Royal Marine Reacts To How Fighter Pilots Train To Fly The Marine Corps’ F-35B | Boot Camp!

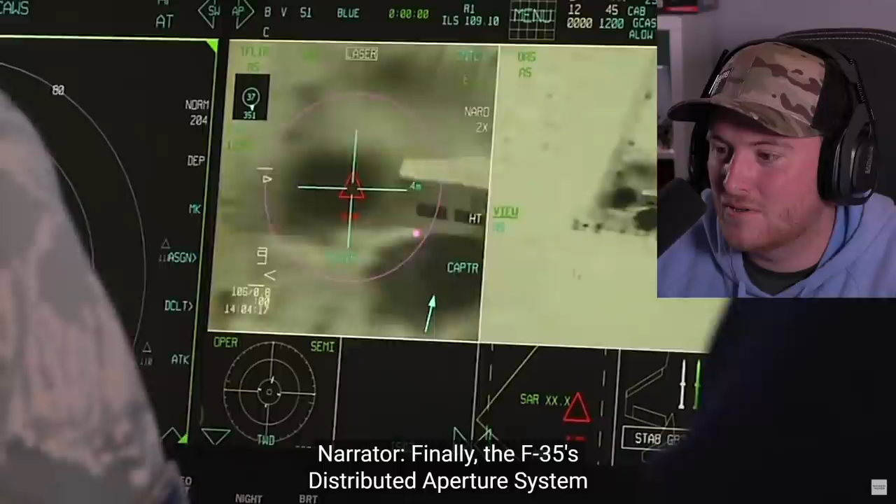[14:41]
That's incredible. Finally, the F-35's distributed aperture system creates a 360-degree view of the jet's surroundings by stitching together feeds from six cameras mounted on the plane.